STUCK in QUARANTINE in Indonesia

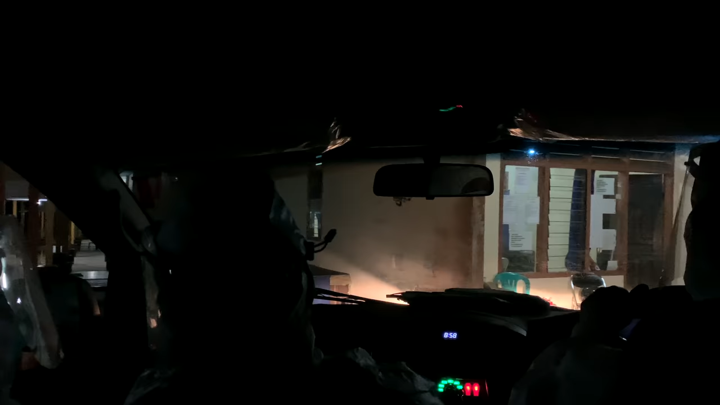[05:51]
After a 10 minute ride we eventually arrived at the facility and you won't believe where the facility is at the immigration office that we were at a few hours earlier.